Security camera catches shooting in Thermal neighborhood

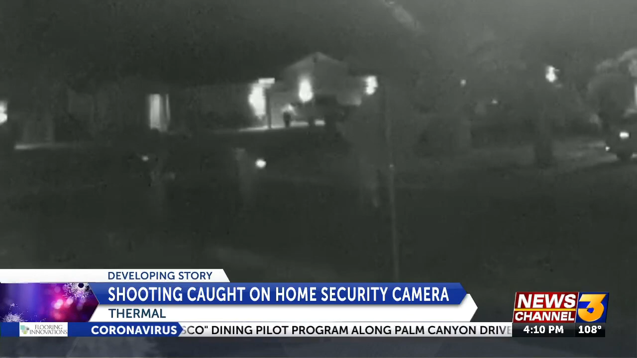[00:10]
He says a car was targeted with 22 shots fired at it, and many of the bullets went through the garage door. Investigators say the suspect fled the scene, and they found evidence of the shooting, but no one was hurt.